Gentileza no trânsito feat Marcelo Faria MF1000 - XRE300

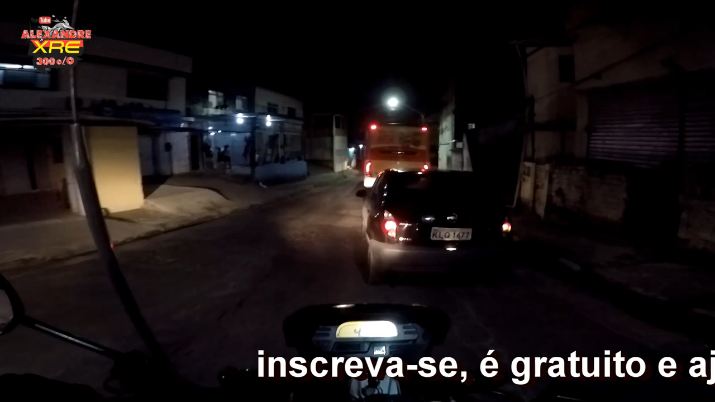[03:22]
que vê a sua seta ligada, para um pouco antes e dá uma buzinadinha para você fazer a sua manobra.
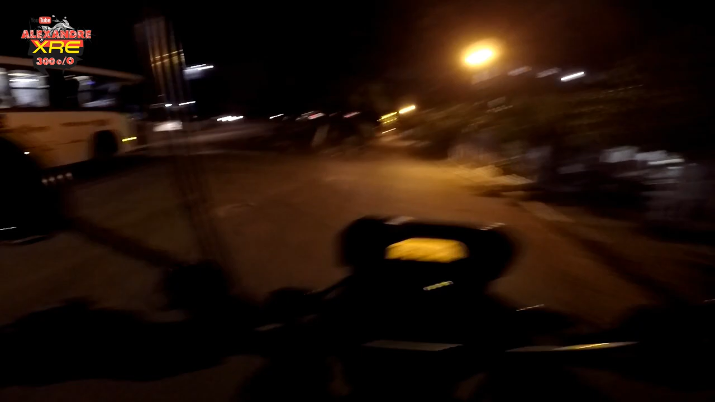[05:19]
Acompanhe. Ah, tá, até que tá iluminado.
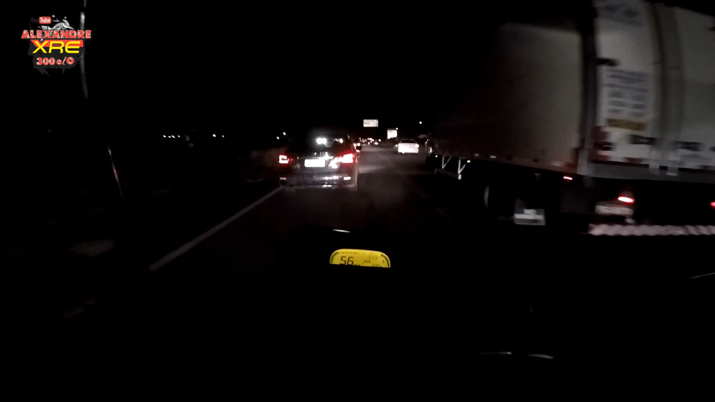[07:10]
Pegar aqui a BR-408 à noite.